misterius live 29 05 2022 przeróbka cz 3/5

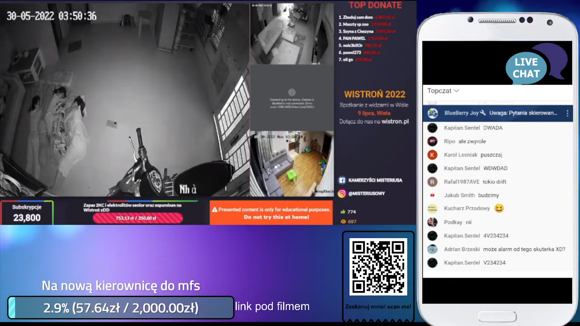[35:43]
To widać była gruba impreza. Telefon tu leży. Tu skuter jakiś. Tu babuszka. Dzieci najebane przyjechały. Kołysankę jakąś puść. 23800, panie. 23800? Uhu. No tak Rafał pisze. Uhu.